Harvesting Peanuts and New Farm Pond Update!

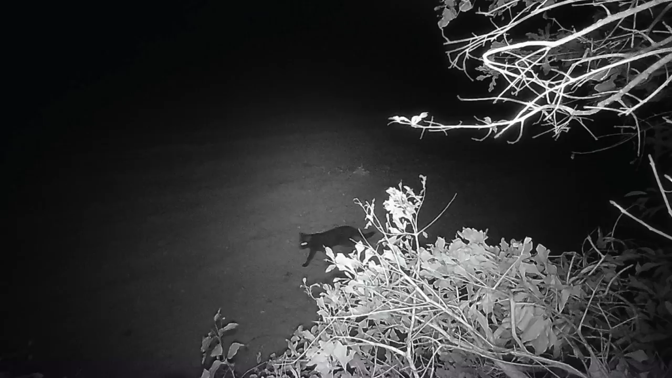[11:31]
And a random black cat out in the middle of nowhere. This is that field at the very northeast end of the
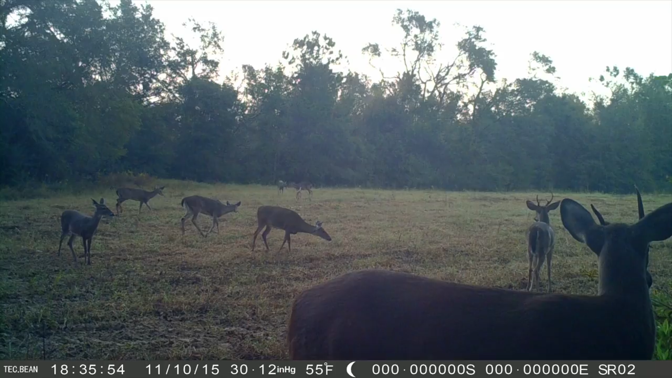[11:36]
property that I cut and put the WMS Alabama blend. The deer are definitely starting to flock to that area.
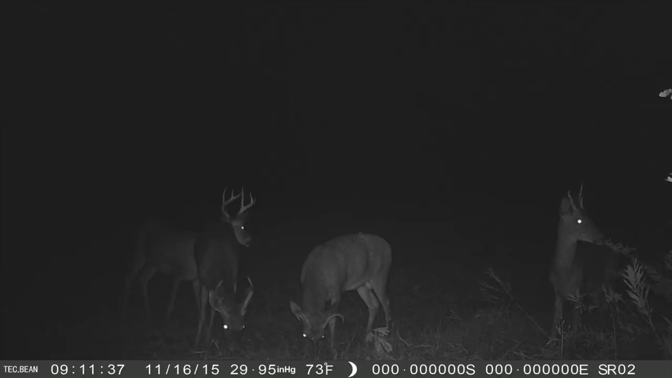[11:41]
And some young bucks out in that same field late at night, and we even got a couple of them fighting.